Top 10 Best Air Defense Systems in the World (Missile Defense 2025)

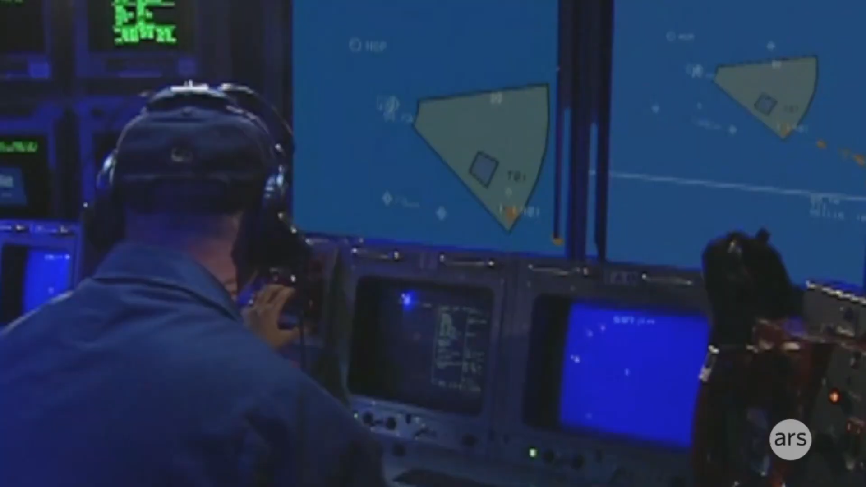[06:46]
Aegis uses powerful SPY-1 radars to track and intercept ballistic missiles in space, using SM-3 interceptors.